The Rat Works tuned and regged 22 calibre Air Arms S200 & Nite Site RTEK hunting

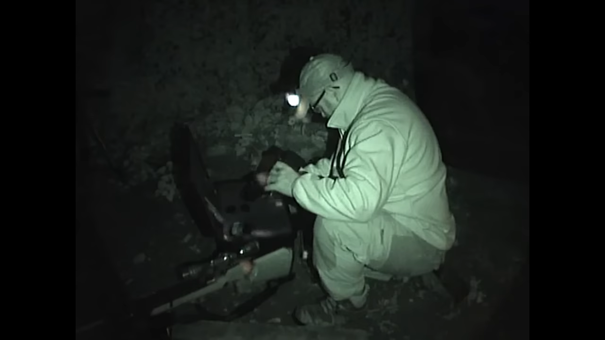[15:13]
So what we're doing now is Davy's fitting the Nite Site Wolf RTEK unit onto the Air Arms S200, because we're going to use the 2.2 calibre at night, and we've got the Nite Site laser rangefinder. So it's a bit of a proof of concept for itself that now we've got the laser and I've got the calibrated aim points from the near and far that we can use 2.2 at night. So it'll be interesting. So you can see it's all set up now, and what Davy's doing is just
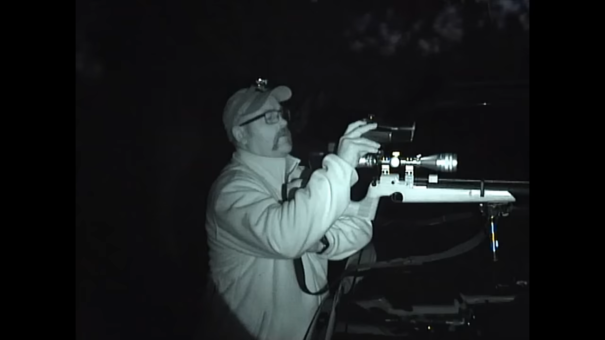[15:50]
leveling the laser so we can see the laser pulsing through the night sight. Just a case of slight adjustment.
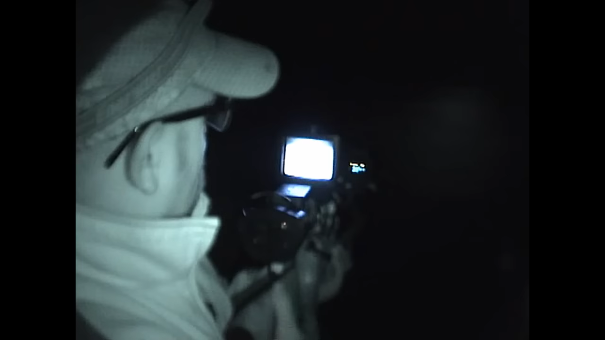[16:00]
So I'm just going to come off night shot a second so we can.
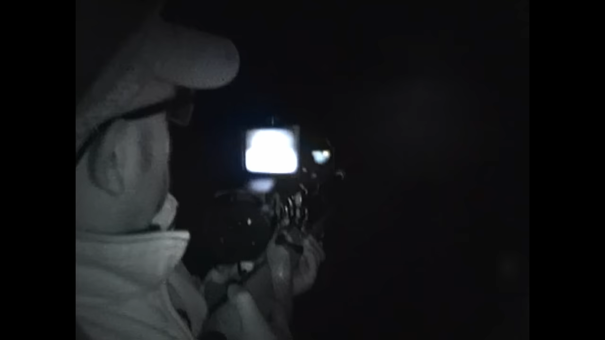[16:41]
There he is. Back onto night shot. Davy just scanning the field. You see any? Yes.
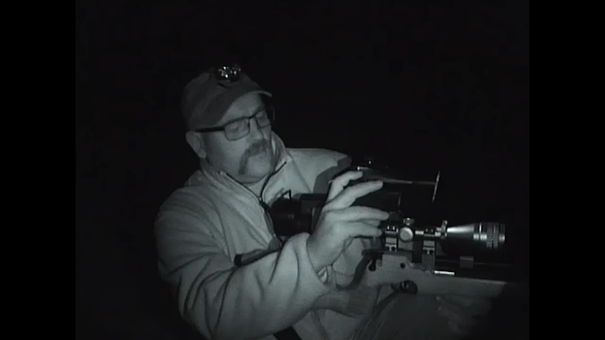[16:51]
How far? 28 yards. 28 yards. Metres, sorry. 28 metres, that's half a mil to hold over. Yeah. Press record.
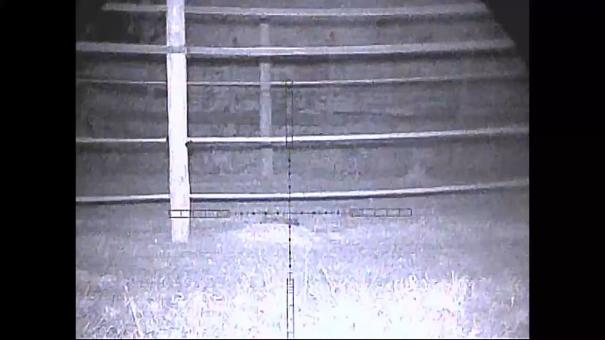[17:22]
Nice shot, you've got to be happy with that, haven't you? How are you finding the laser?
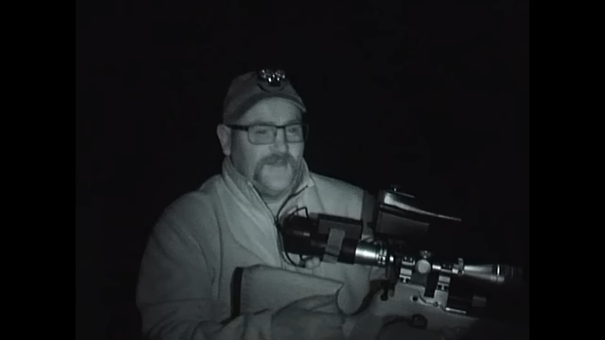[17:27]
2-2. Fantastic, yeah, definitely. It allows you to use 2-2 at night, doesn't it? Yeah, well, this is it, yeah. There's no guesswork now, see?
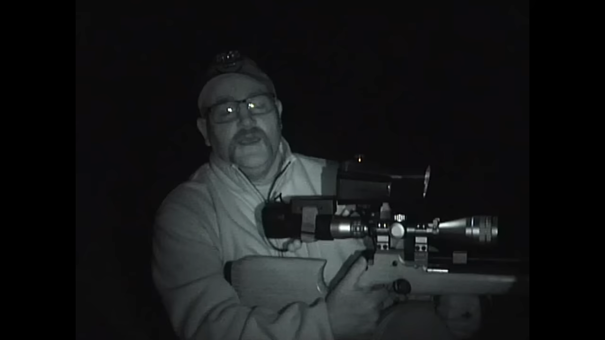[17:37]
The laser has got it. Brilliant.
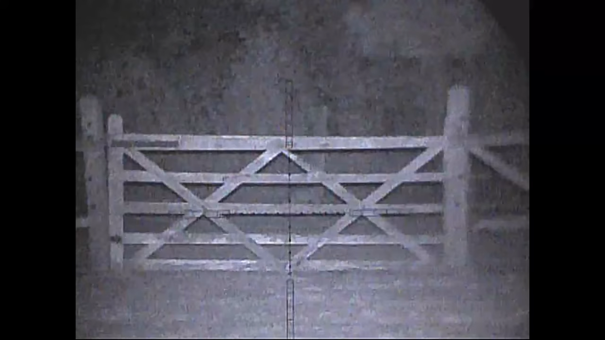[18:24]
And a fox coming in to the paddock. Colleen did say that there's a couple of foxes down there, so we'll zoom in a rabbit later.
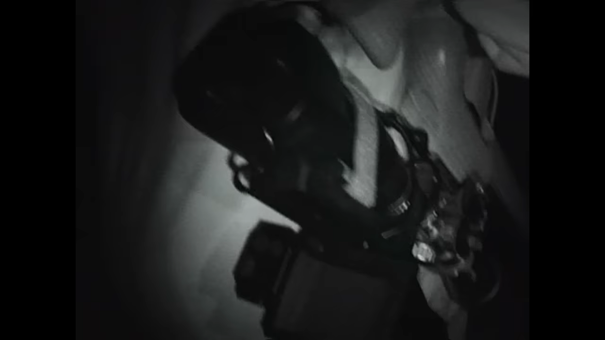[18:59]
Here's what's been doing the damage tonight. Nite Site Wolf RTEK unit.
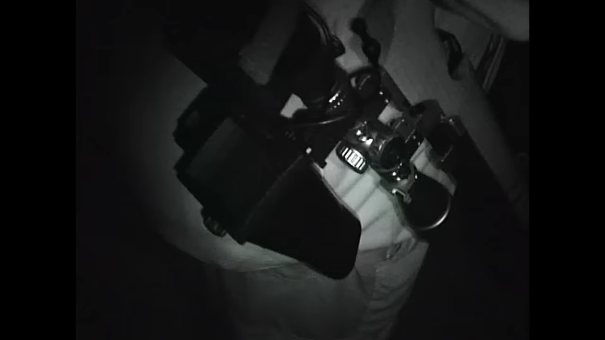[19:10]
Laser, and obviously the IR and screen.
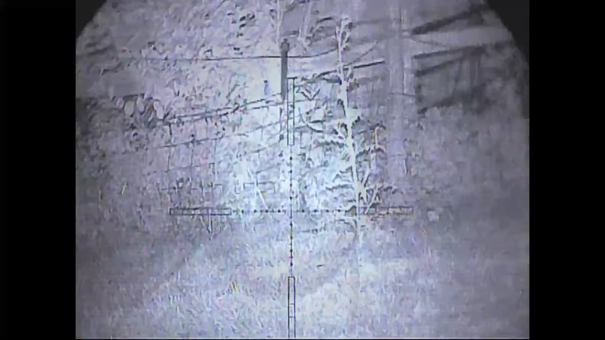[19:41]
So we don't seem to be doing too bad at the moment. The Davy says the night sight with the laser definitely a game changer anyway.
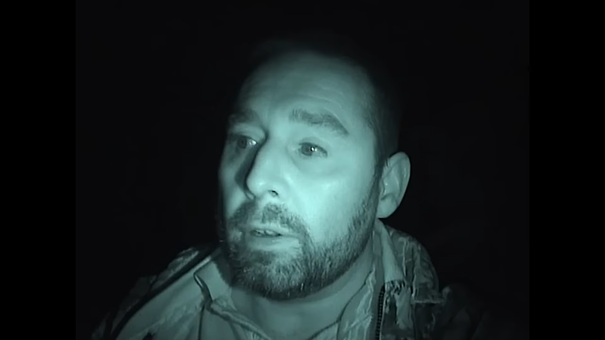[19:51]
Oh, yeah, but definitely. It's definitely allowing us to use the Air Arms S200 in 2-2, where you could use it, but your chances of estimating the range are nowhere near as good as obviously we're having an exact range with a laser. All you need to do then is make sure you're calibrated and you know all your aim points, and it's as easy as Davy's making it look. There's nothing hard about it, especially on a night like tonight.
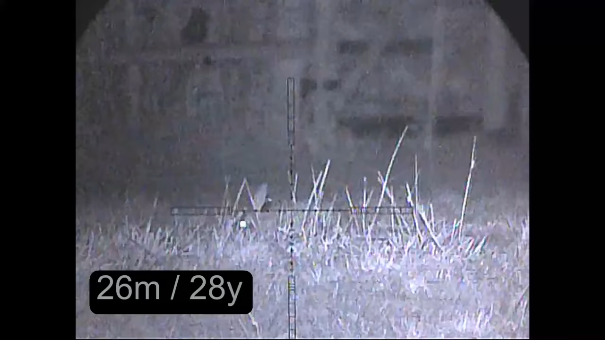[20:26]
There's no wind, so yeah, we're doing it.
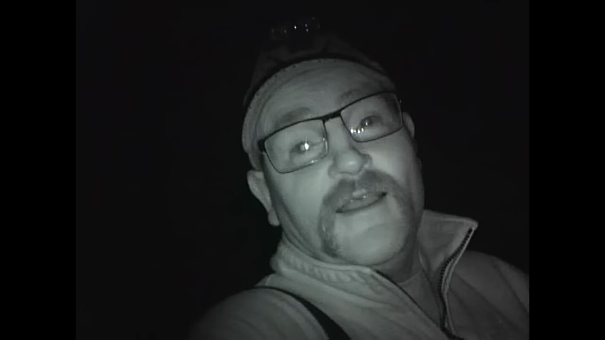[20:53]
Five. You've seen five satellites tonight, yeah? Five, I can't believe it, it's amazing. Yeah, here's your rabbit, mate. Really nice headshot.
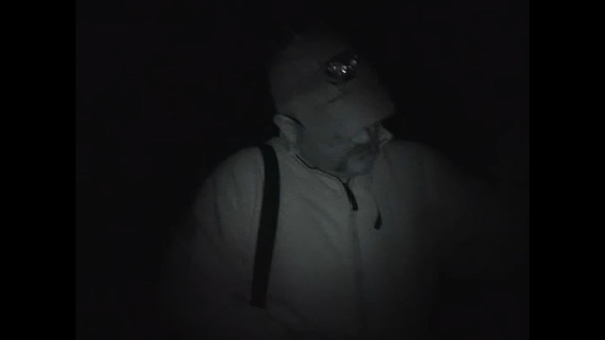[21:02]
Sweet. Yeah, Davy was a satellite virgin until tonight, weren't you? I've seen five, I can't believe it. I'm amazed. A little bit of stargazing, and we've seen five. Yep. Fantastic. There you go, so this is the end of our session.